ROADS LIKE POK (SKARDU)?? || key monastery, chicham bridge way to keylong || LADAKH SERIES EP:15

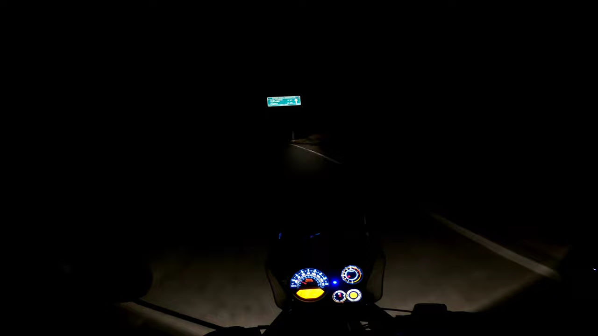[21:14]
यहाँ से रोहतांग है अटल टनल 12 किलोमीटर एंड मनाली 45, सो अब देखते हैं अब हम कहाँ रुकते हैं।
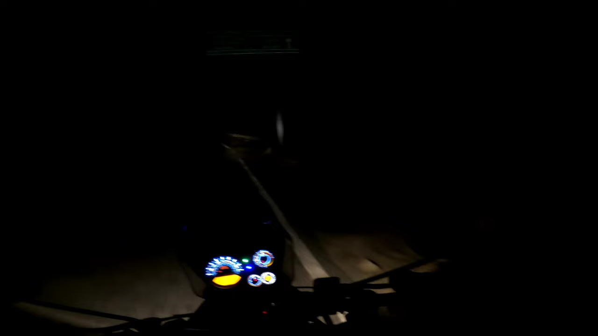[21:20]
और अभी हम लोग पहुँचे अटल टनल के पास,
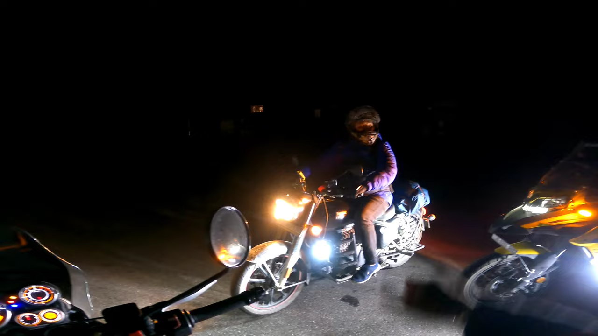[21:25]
और दो भाई नोएडा और दिल्ली दोनों जा रहे हैं।
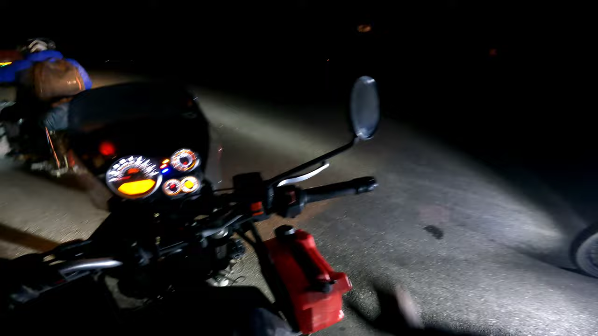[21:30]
ओके तो अभी हम लोग पहुँचे हैं किलोंग से, किलोंग से लगभग 3-4 किलोमीटर पहले,